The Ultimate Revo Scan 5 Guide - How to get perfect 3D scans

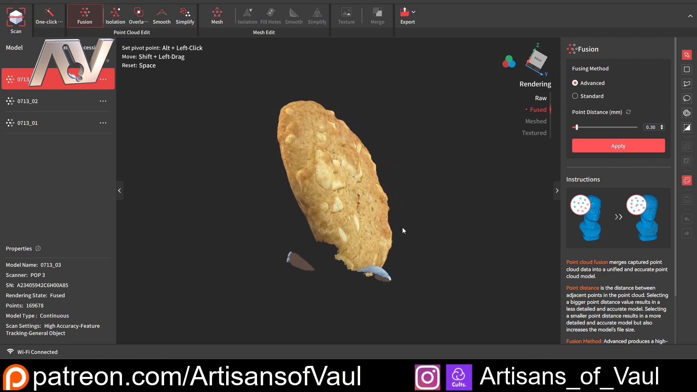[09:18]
I don't want the blue tack showing on my cookie.
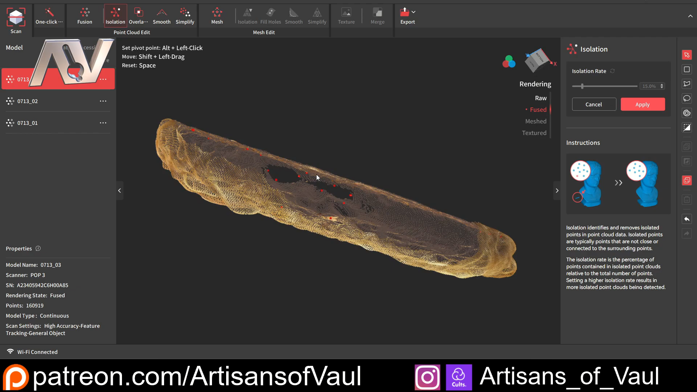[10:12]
And there'll always be a few of those, and it's really good that the software can detect these and get rid of them, whereas in other softwares, you might have to find these manually.
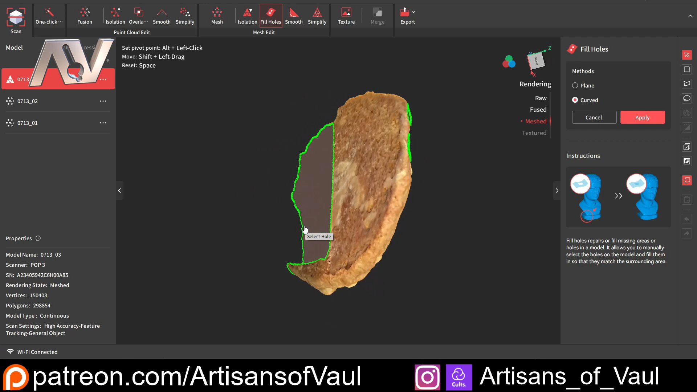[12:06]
And again, while some other software will do this all automatically, you can specifically pick the holes you want.
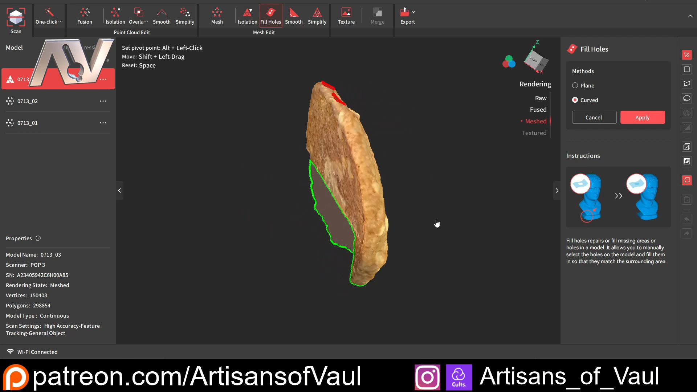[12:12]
So I could say I want to fill those two in, but not that big one before I apply it. You can also just click this button, which is going to select everything. If you have lots of little holes, so that button there speeds things up. I don't want to actually do any of that.
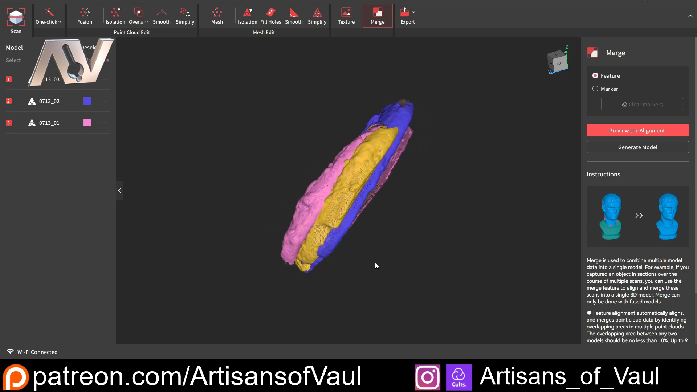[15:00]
The scanner itself has an orientation system, so it can work out which way up it is. And you can see that we've got those the way up they were scanned.
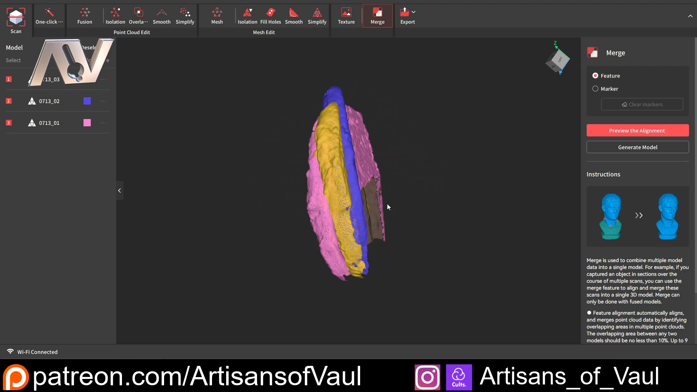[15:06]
And that isn't a concern. What we're going to do is come to our Merge function, again, on the right-hand side.
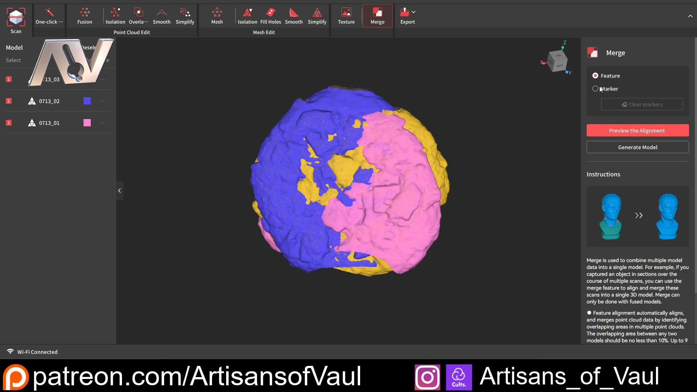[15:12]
I do like the way this software is really consistent with where you have to go for everything. We've got this working on features, not markers because we don't have any markers on the object. And then I'm going to click Preview Alignment, and it's going to try and work out where everything should be.
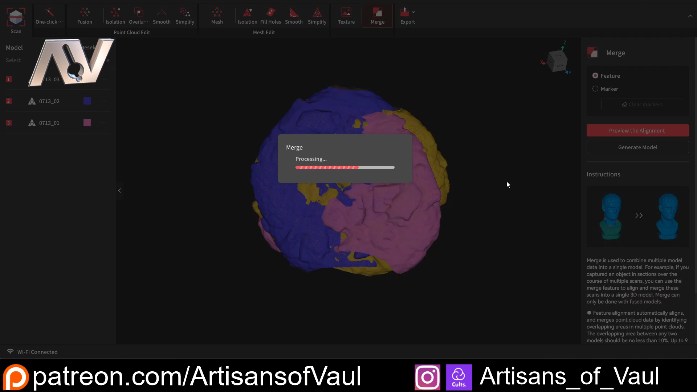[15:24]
And now we've got our cookie looking much, much better.
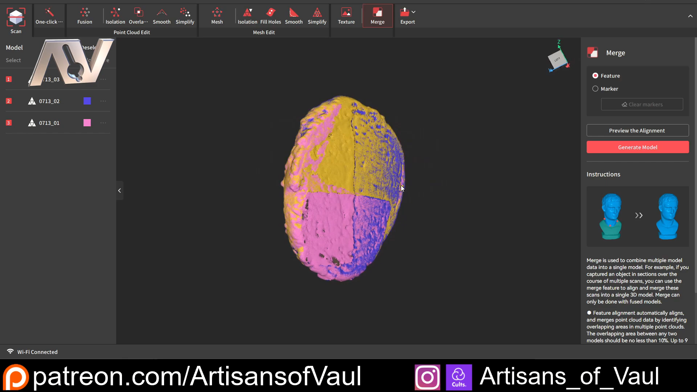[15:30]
Everything has been put in place. And you can see this has done a really good job with all of those different colors overlapping pretty much perfectly.
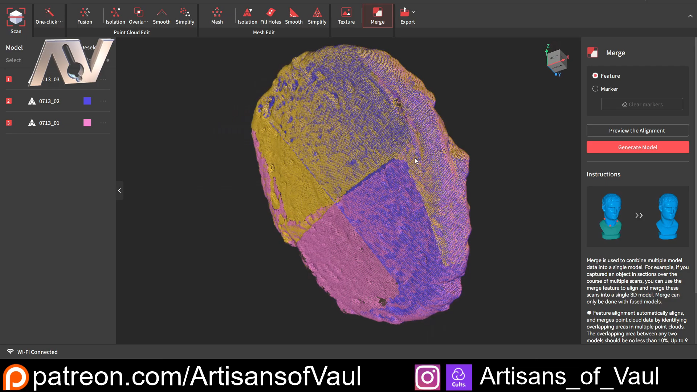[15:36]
And we haven't got any gaps to worry about.
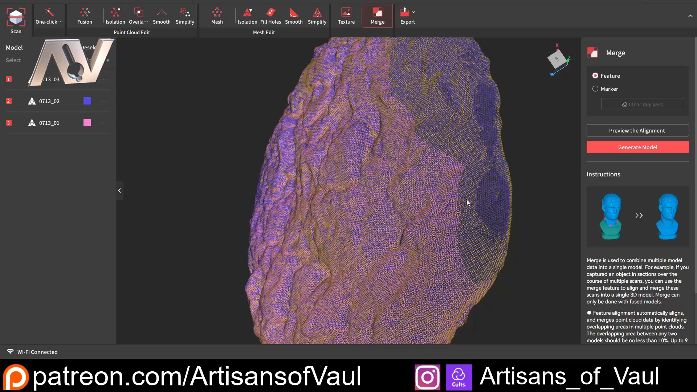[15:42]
And where we do have a gap, say, for example, there was a gap here, we can see that the purple color is filling in. So that scan 2 is filling in where that gap was for scan 1 in the pink and scan 3 in the yellow. So I really like this Preview Mode.
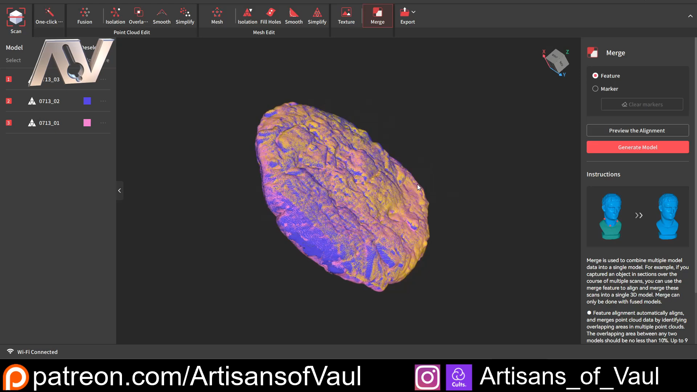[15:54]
I think it's very clear on what we've got. Once we've done that, we're going to click Generate Model.
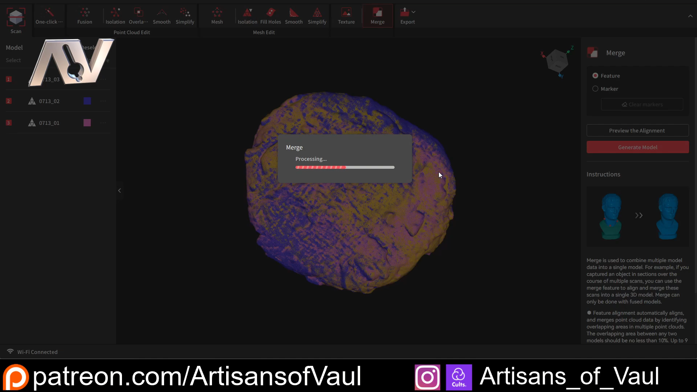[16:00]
And it's going to start generating our mesh from those three scans. And we've now got this merged object.
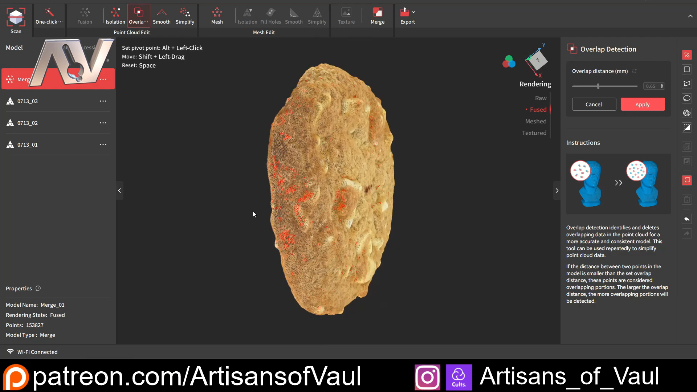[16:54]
But just because no scanner is perfect, so as detailed as these scanners can be, you'll always have a little bit, and it's worth applying that as well.